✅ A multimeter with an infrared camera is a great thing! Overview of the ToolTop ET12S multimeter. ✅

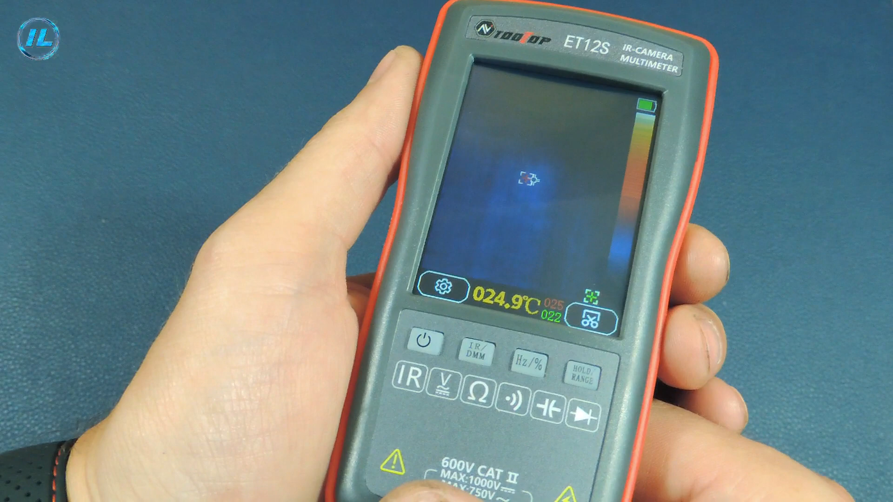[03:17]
By default, the infrared camera, that is, the thermal imager, is immediately turned on.
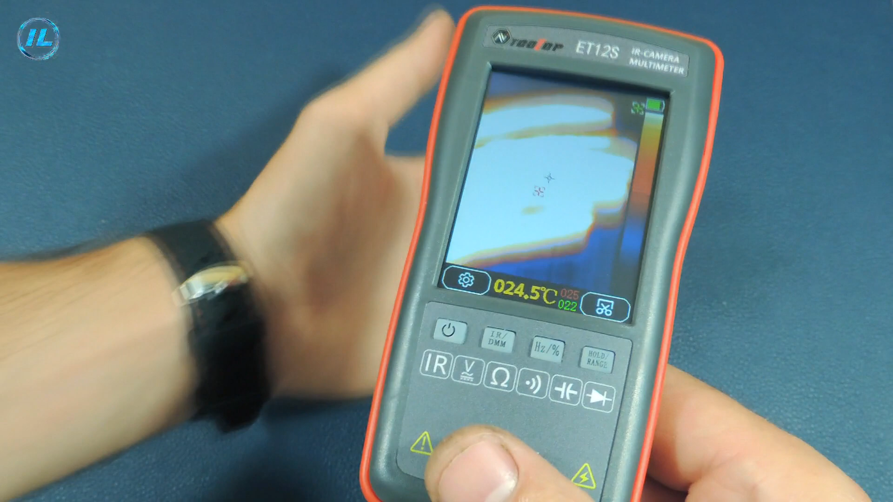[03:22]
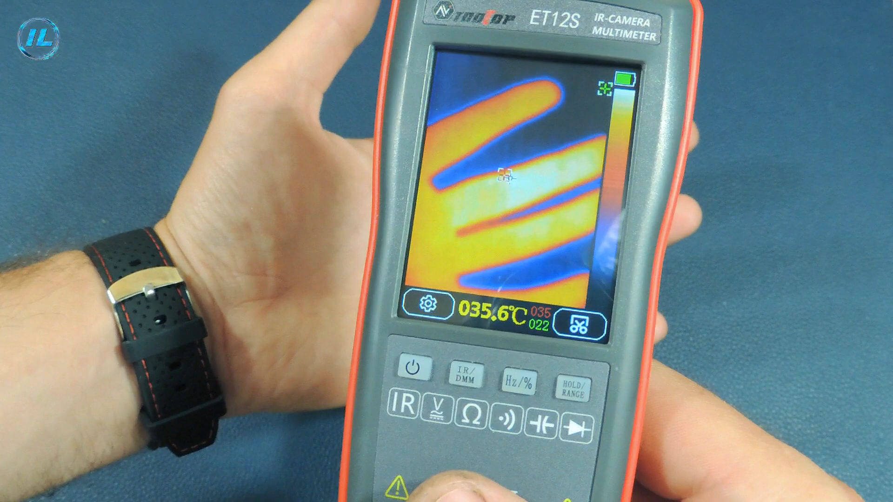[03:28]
As you can see, the multimeter shows the hottest and coldest area on the screen.
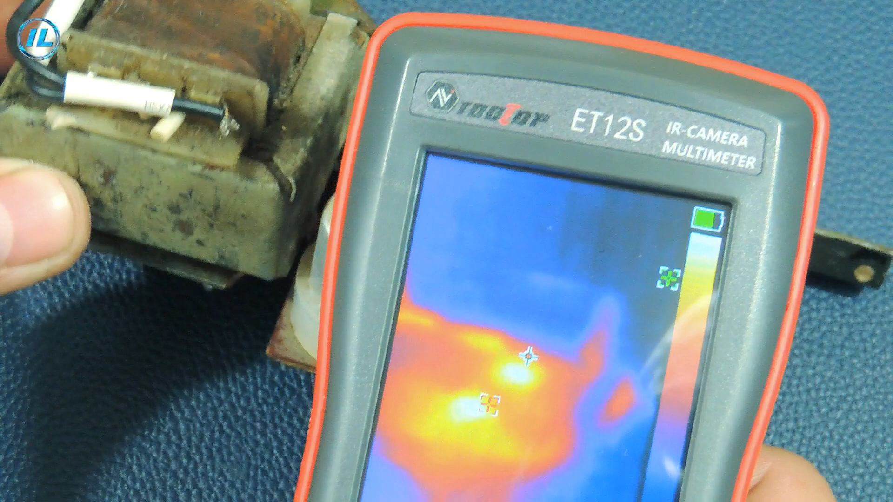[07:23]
And you can immediately see that the power transistor is warming up. So, in just 5 seconds, you can narrow down the location of the fault.
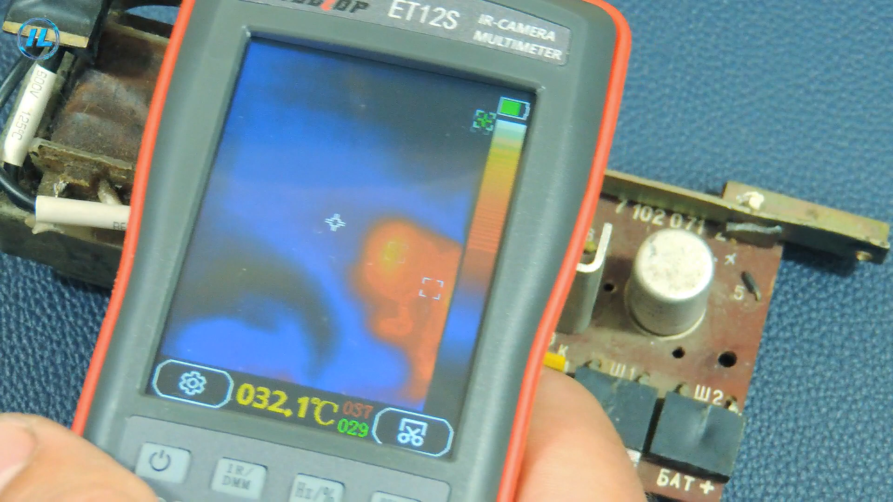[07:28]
On screen: spot 032.1°C
And with this button, you can take a screenshot.
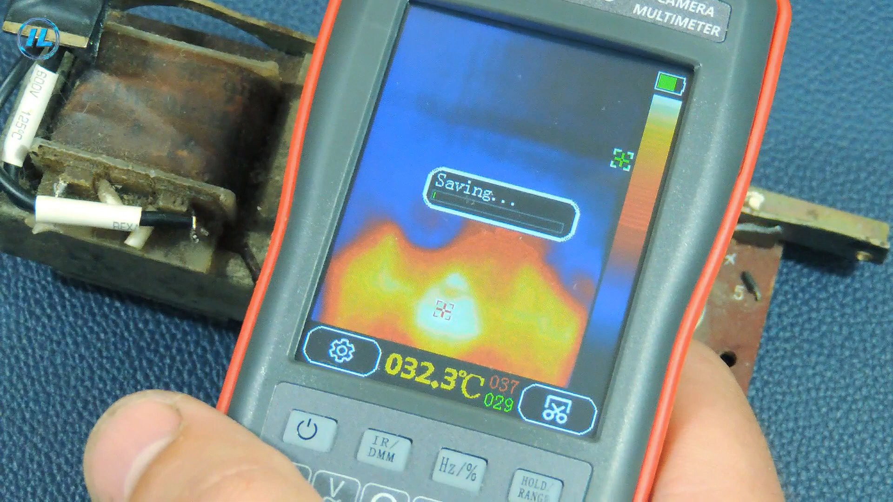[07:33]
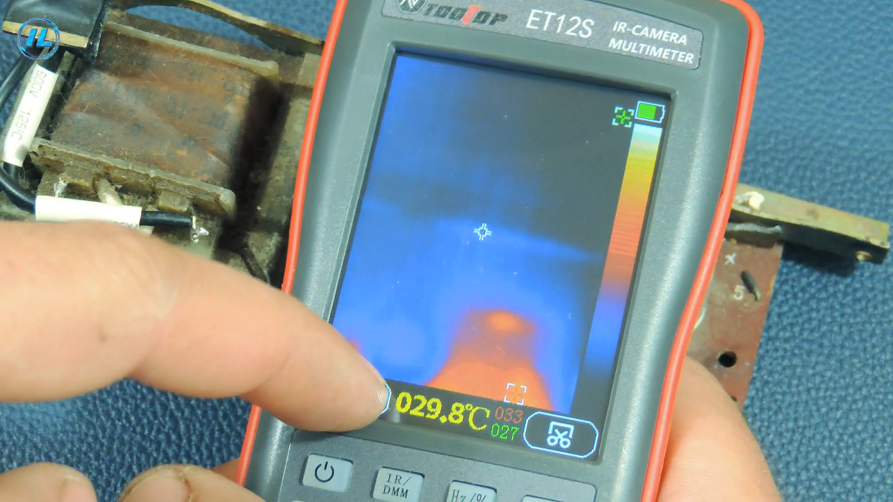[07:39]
On screen: spot 29.8°C
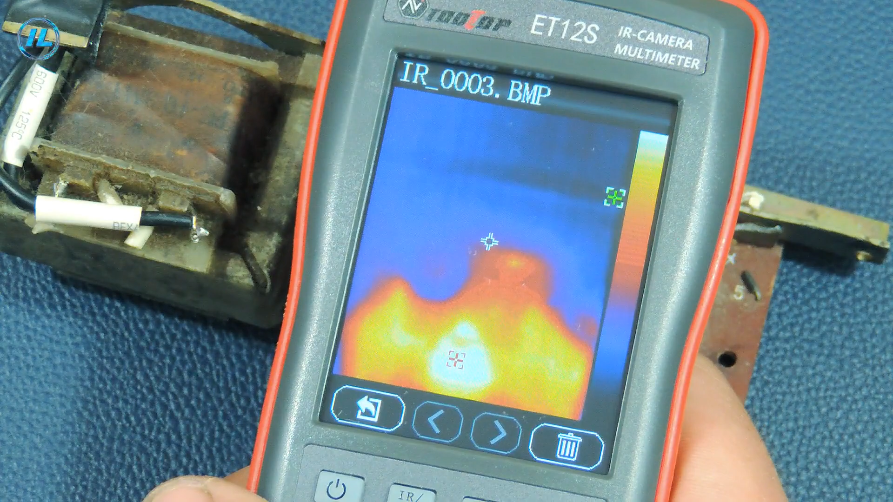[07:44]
A multimeter from the company tooltop with the function of a thermal imager is a
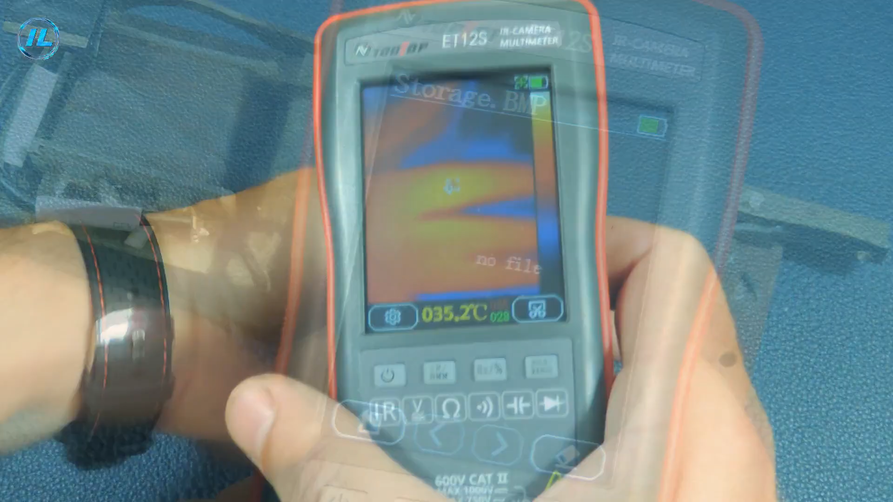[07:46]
On screen: spot 35.2°C
wonderful device that will be very useful when repairing electronics,